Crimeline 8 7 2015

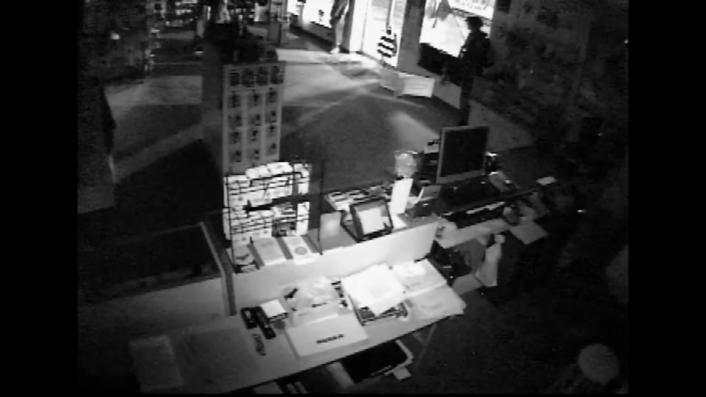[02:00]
On June 12th, 2015, at about 1.50 a.m., officers responded to calls of a burglary alarm at the quartermaster police supply located at 14347 Warwick Boulevard. Surveillance shows an unknown male break into the store and steal three firearms. If you recognize this man, call the crime line at 1-888-LOCK-YOU-UP.